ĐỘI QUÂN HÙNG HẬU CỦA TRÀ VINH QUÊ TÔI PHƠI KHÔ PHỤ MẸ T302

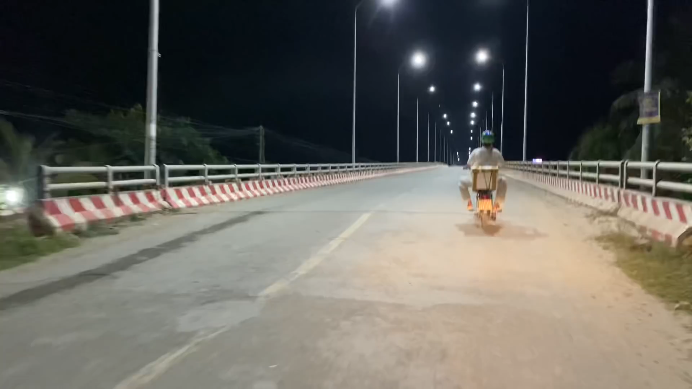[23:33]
Cầu Long Tòn cả nhà ơi.
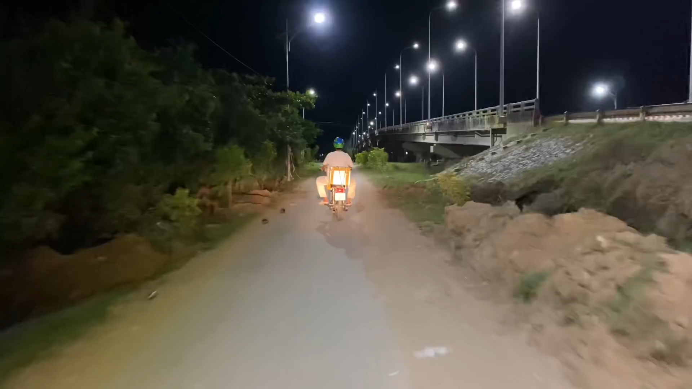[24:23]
Cầu giờ mình đi xuống dưới cầu. Mai nước lớn quá trời luôn.
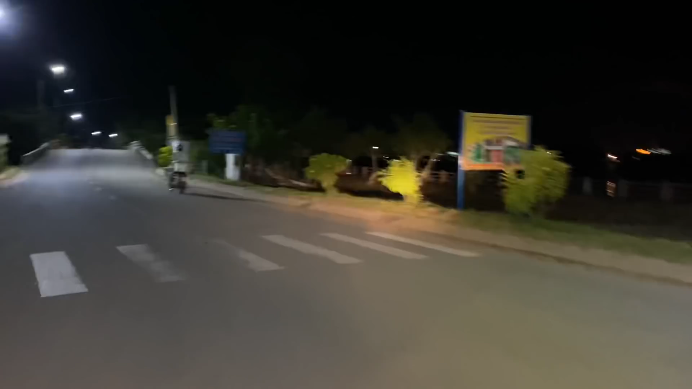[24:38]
Đây cái đường lên bến xe.